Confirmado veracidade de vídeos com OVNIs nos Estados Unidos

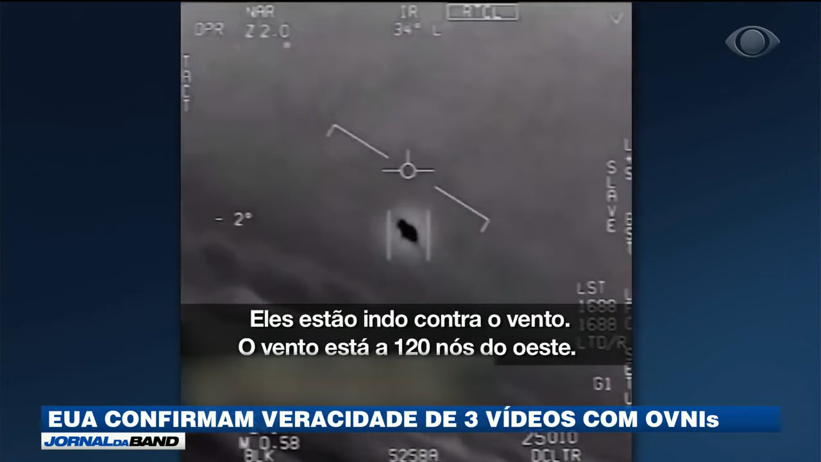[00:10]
Este vídeo gravado em 2004 mostra pilotos da Marinha incrédulos ao encontrar um objeto voando em velocidade hipersônica perto de San Diego, na Califórnia.
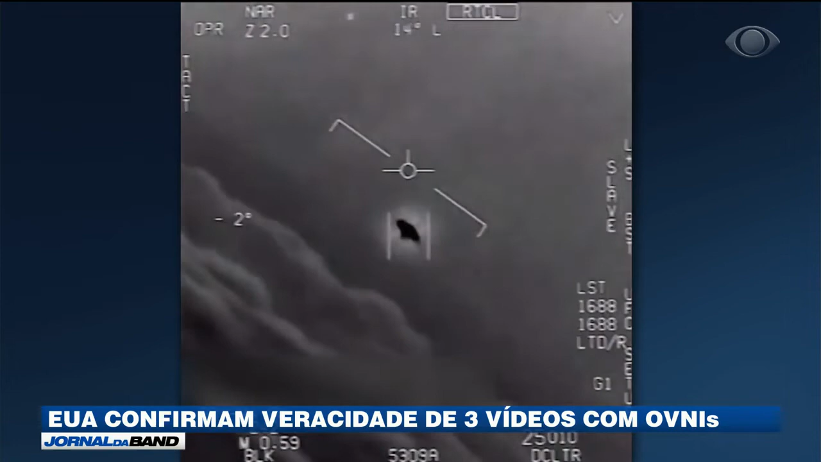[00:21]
Em 2015, a cena voltou a se repetir, como mostram outros dois vídeos gravados também na costa leste.
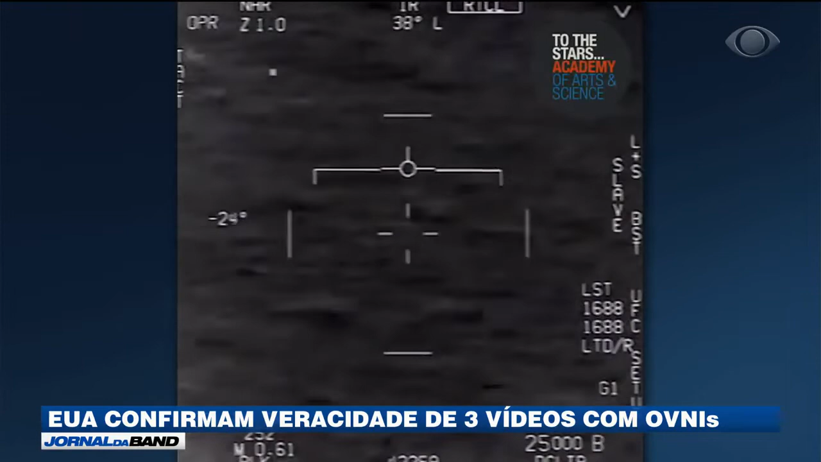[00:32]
Os pilotos comemoram quando finalmente conseguem dar um zoom no objeto, que voava muito rápido.
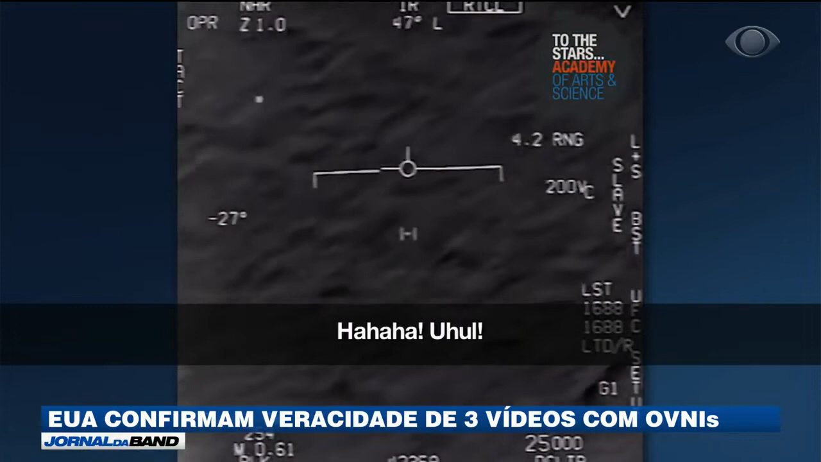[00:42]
Os vídeos foram divulgados há mais de um ano pelo jornal The New York Times, mas só agora o porta-voz da Marinha admitiu a veracidade das gravações.